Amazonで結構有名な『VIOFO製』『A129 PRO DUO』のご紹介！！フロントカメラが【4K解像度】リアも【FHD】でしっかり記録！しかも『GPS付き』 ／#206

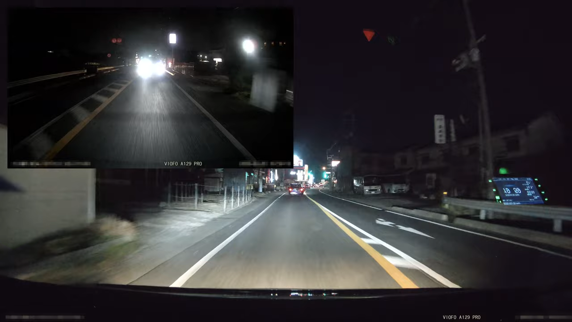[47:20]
はいえーどうも皆さんまあ次はね晩のえー方の動画です一応ねあのちょっと暗めの道路なんですよここまああの通勤ルートみたいなとこなんですけどねえーまあ照明があるとこないとこあるんですけどこっからちょっと照明ないんじゃないかなあの街灯がねまあ参考にしてください
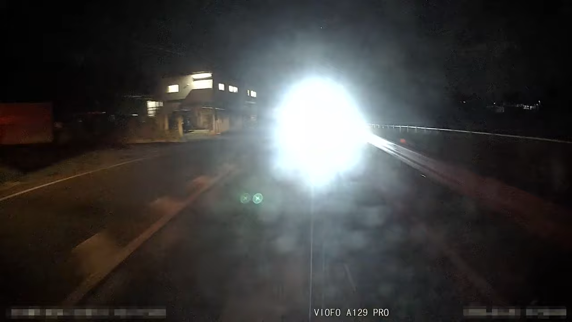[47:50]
まあこんなとこばっかり走っててもあれなのでえーとねちょっとえーとほんとはこれまっすぐ行ったほ